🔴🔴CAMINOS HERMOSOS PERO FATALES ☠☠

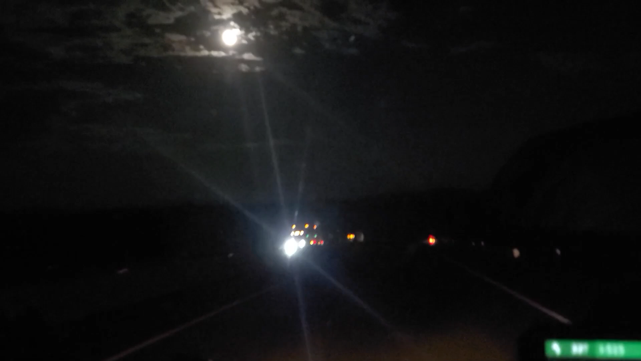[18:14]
Miren nada más qué belleza. ¡Qué vista! No, ya tuvimos la lluviecita de hace rato, ya tenemos aquí la luna tan preciosa. Algo hermoso, viejones, algo precioso. No, no lo puedo claro. ¡Wow! No me canso de mirar. ¡Adiós!